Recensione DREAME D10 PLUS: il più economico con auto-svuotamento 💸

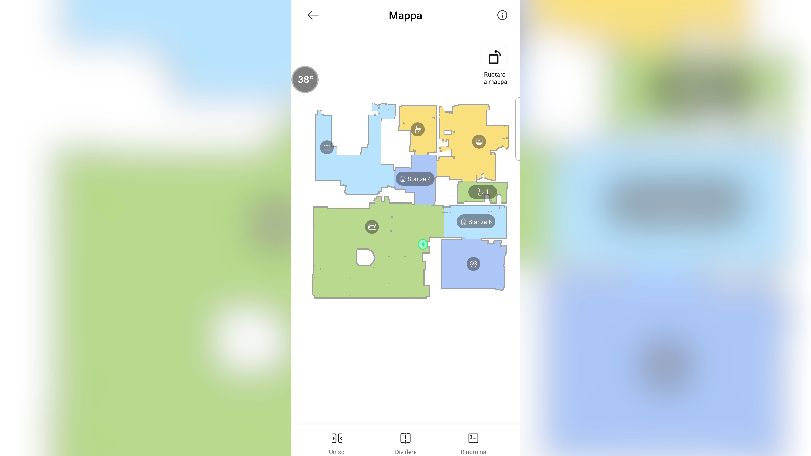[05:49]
Cosa ancora interessante, possiamo andare a rinominare queste stanze e anche assegnargli un'icona come in questo caso, se premiamo qui invece su zona vietata possiamo andare a
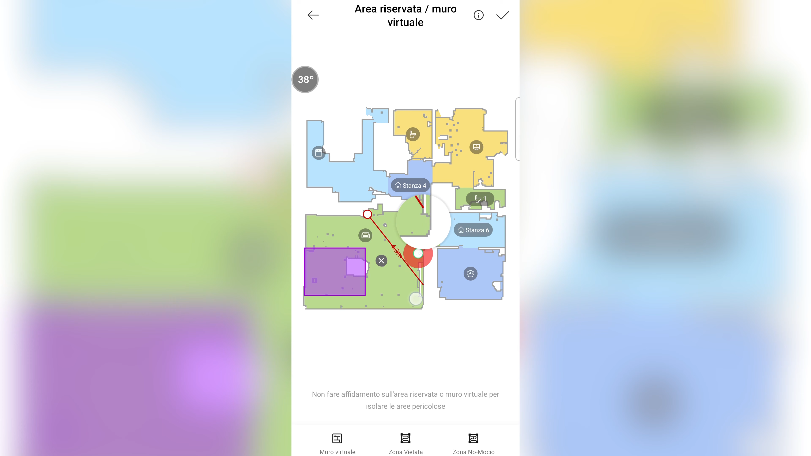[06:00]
creare un muro virtuale dove il robot non può passare, una zona vietata di pulizia oppure ancora, come quella viola che ho già fatto io, la zona vietata di lavaggio. Questo perché? Perché nonostante come vedremo poi in un'impostazione a brevissimo lui riconosca i tappeti, non va ad evitare l'automatico se c'è installata la vaschetta dell'acqua.
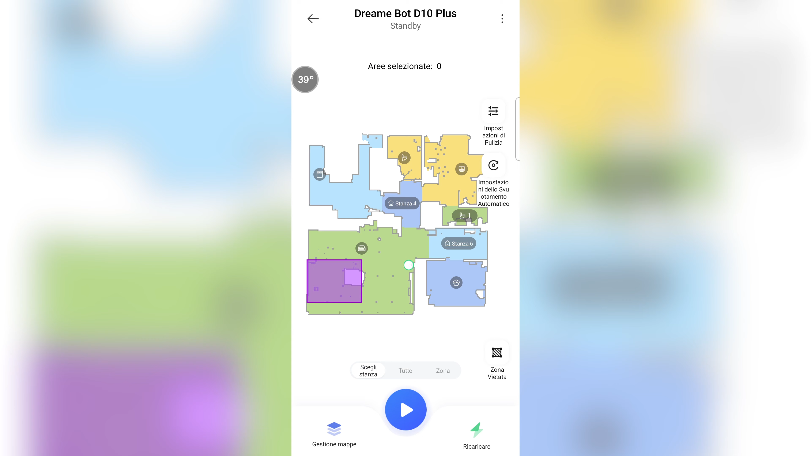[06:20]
Scegli stanza vi permette di andare a eseguire la pulizia soltanto di alcune stanze, zona invece vi permette di andare a disegnare una o più zone,
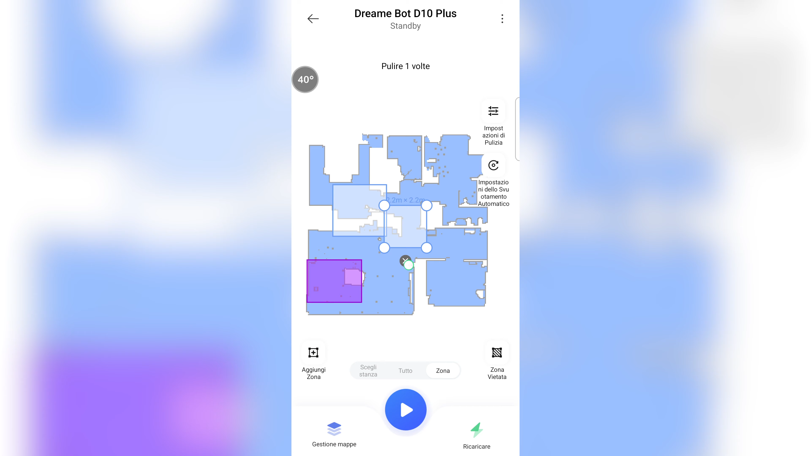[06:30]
come vedete, anche qui in questo caso per scegliere quali sono quelle che dovete andare a pulire. Torniamo su tutto e vi faccio vedere che in impostazione di pulizia potete scegliere se attivare o meno il lavaggio,